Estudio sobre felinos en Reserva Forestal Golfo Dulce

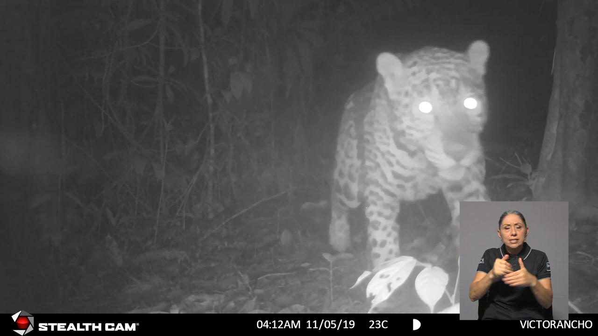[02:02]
Hay muchas temáticas que creo que por medio de esta evidencia se pueden visibilizar y apoyar mejor. La investigación determinó la presencia de cinco de las seis especies de felinos de Costa Rica,